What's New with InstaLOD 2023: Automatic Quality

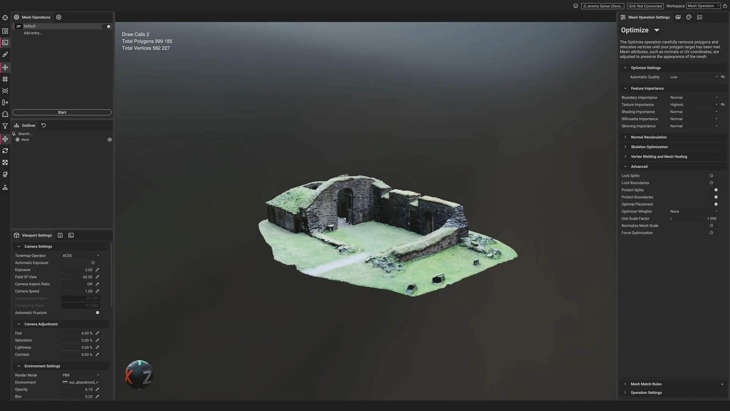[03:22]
Notice how I can keep my settings exactly the same with Automatic Quality set to low while importing a completely different mesh. Instalad will intelligently determine how much optimization is necessary to achieve a result with the level of quality specified.
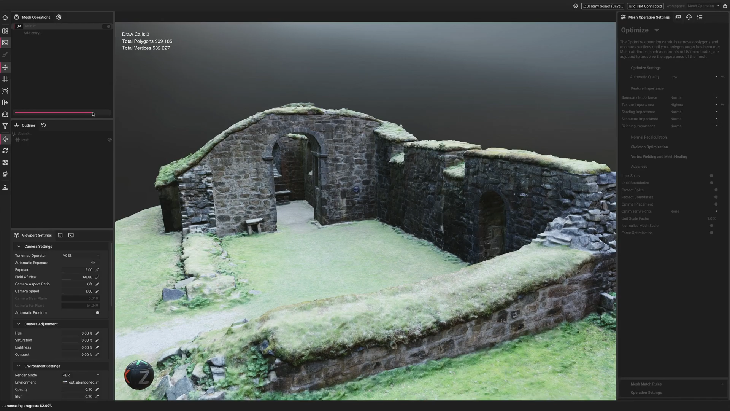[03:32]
The result is a massive 97% reduction of the original
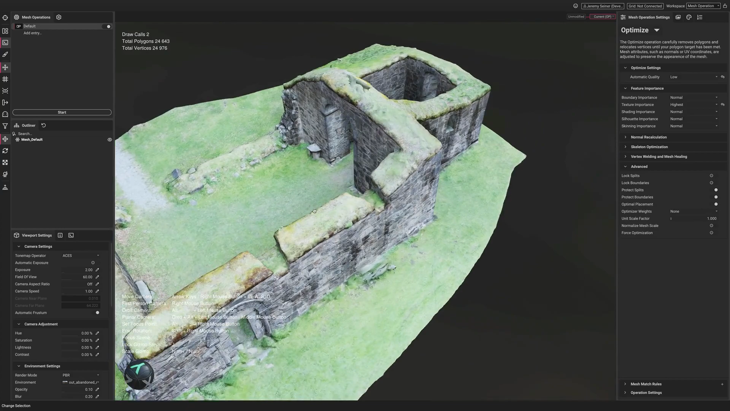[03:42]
scan data while using the same settings as before from the Communicator Mesh.